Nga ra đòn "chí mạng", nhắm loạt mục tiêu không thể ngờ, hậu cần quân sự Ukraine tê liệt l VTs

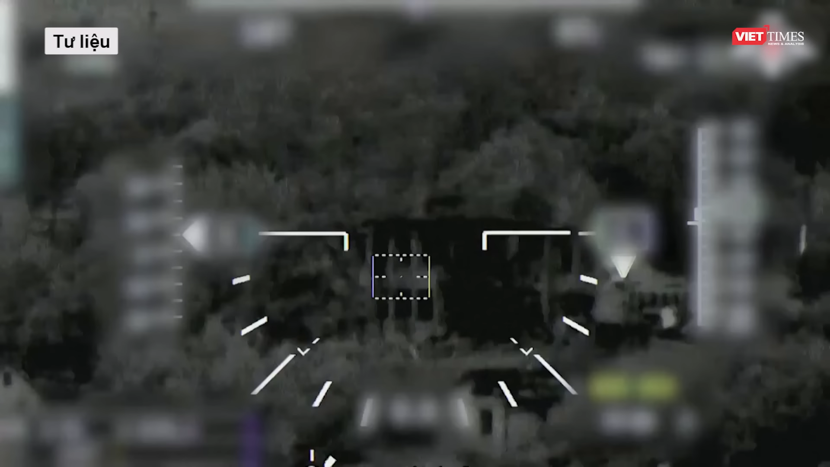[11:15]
Theo dữ liệu trinh sát, lực lượng và xe bọc thép của đối phương bị phát hiện là đã bị tiêu diệt.